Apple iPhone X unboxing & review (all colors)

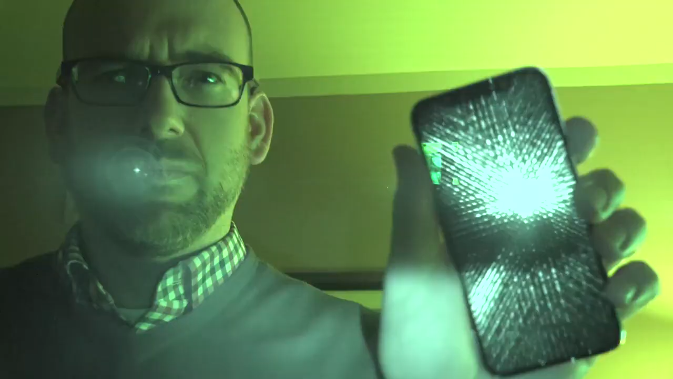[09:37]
Now those flashes you're seeing from the notch are actually the infrared LEDs.
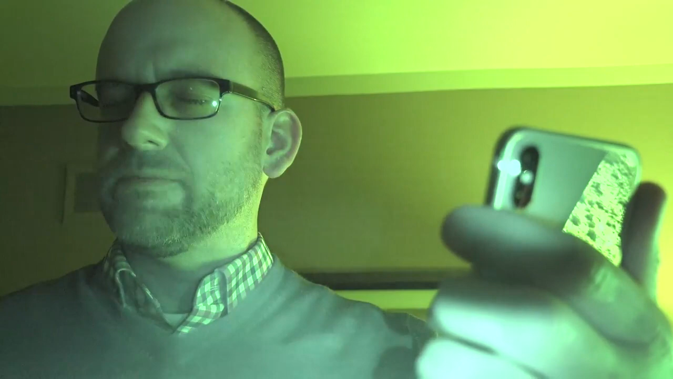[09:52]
So first it's scanning for my irises. So it's checking to see if my eyes are looking at the device. Once it determines that, it actually flashes the grid right on my face.
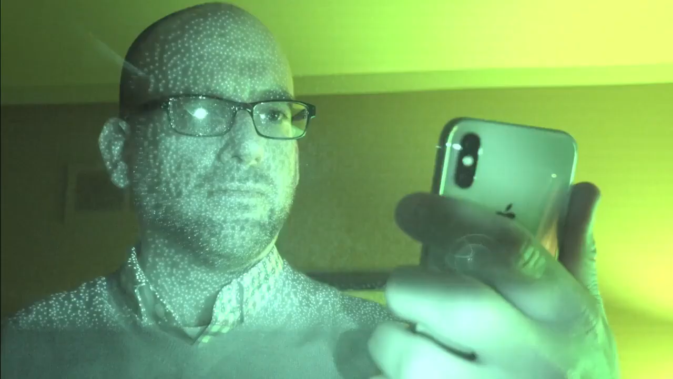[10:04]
So if I slow it down, you can actually see the dots. It actually works pretty well. So Face ID replaces everything that Touch ID was used for.